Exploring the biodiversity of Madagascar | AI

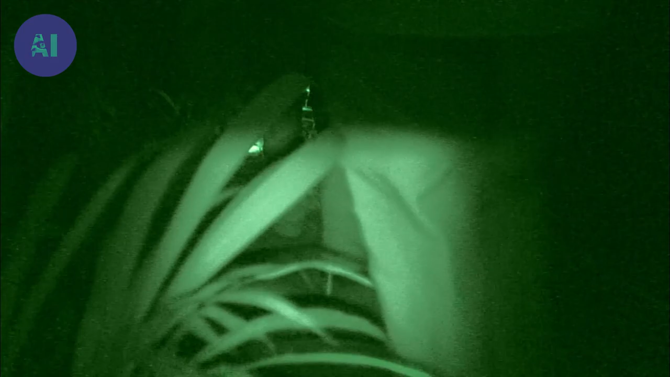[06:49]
A large part of the team heads for the river to check whether bats have been caught in the nets.
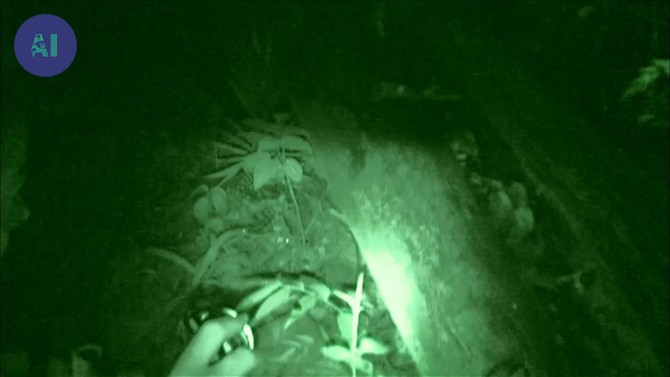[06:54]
In the thick of the jungle, the researchers are on the lookout for anything that moves.
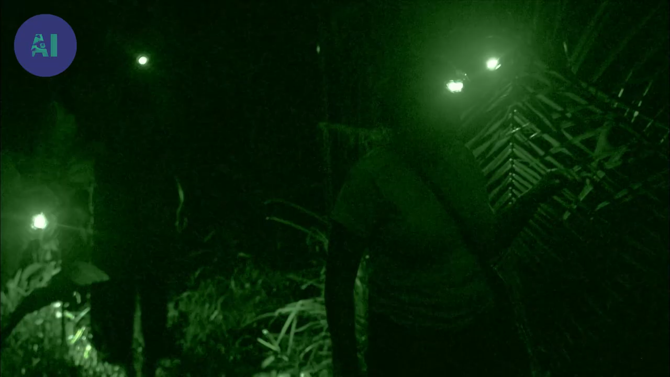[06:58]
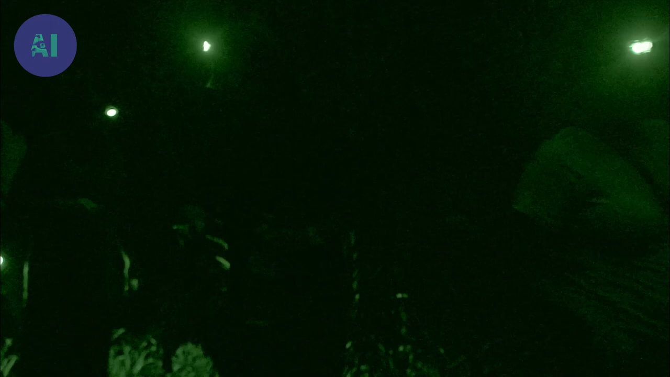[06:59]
We need it all come now. Corey must quickly free the bats from the nets because of the fragility of their wings.
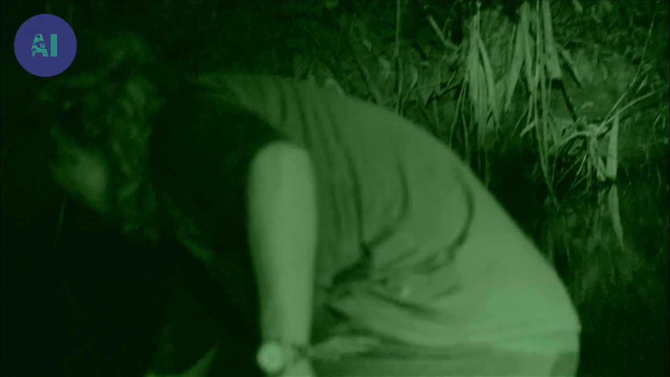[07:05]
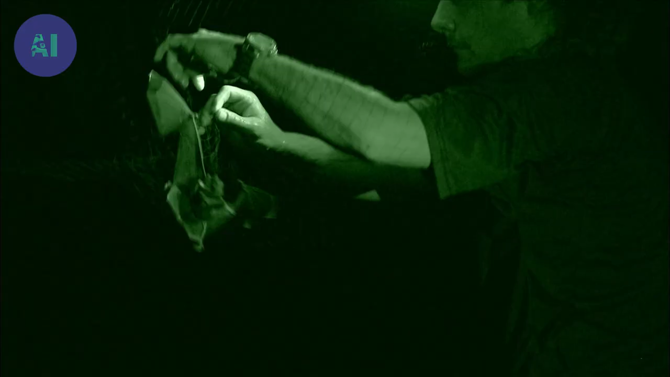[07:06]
He must act with care to avoid being bitten.
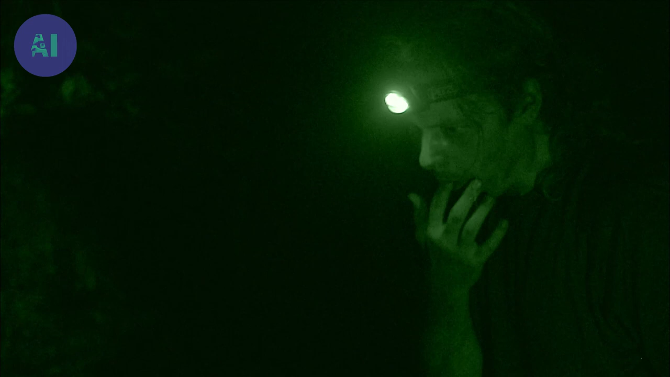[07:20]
these animals is because people never have a chance to really look at them close.
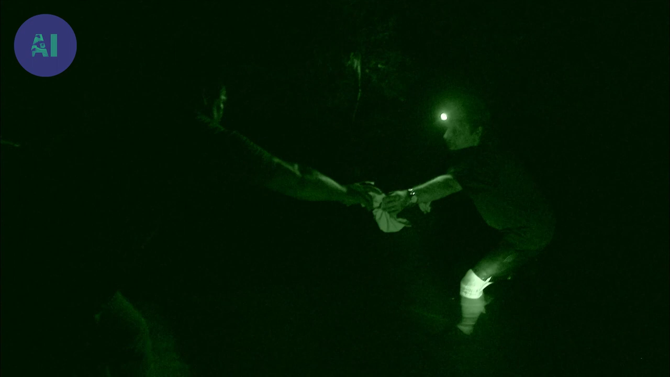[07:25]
You know, once you begin to handle bats, you realize they are actually quite extraordinarily beautiful.
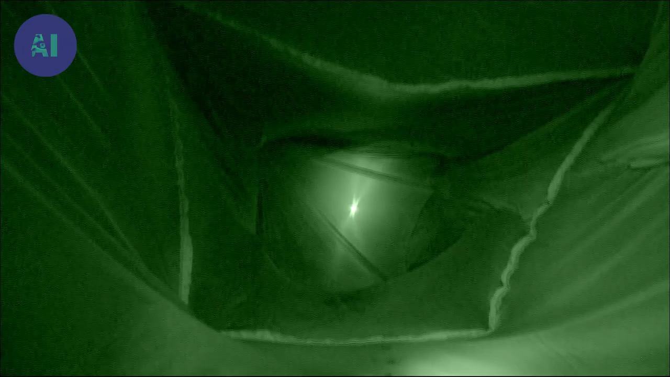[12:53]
With the aid of ultrasound microphones and a tunnel, a kind of trap with closed ends,
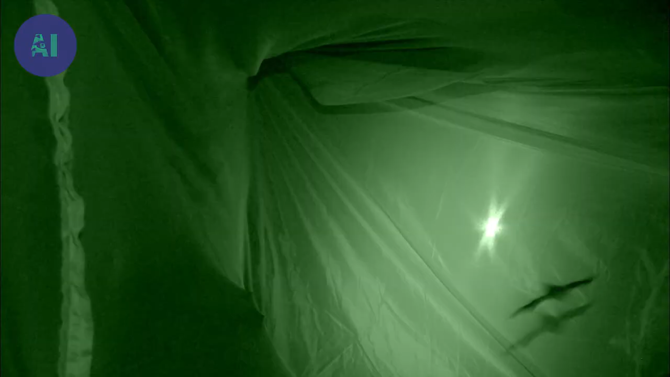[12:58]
Corey identifies the various species of bats.
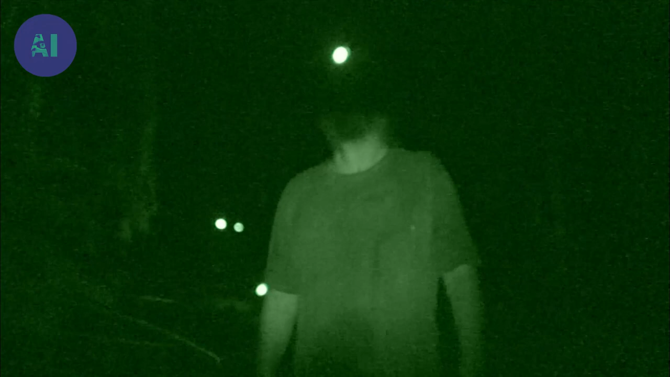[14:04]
Despite the darkness, Steve and his students have just spotted a very strange little animal.
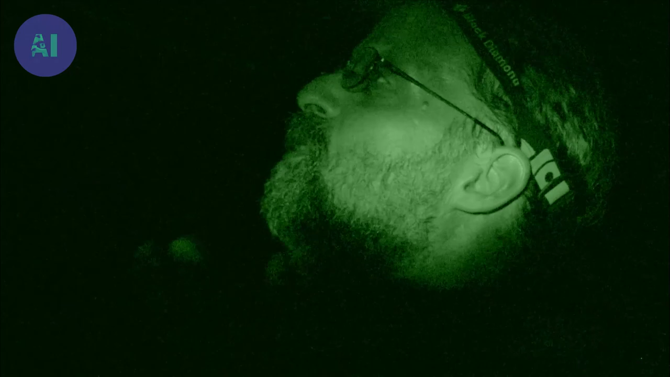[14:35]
Steve would love to capture this little lemur and study it better.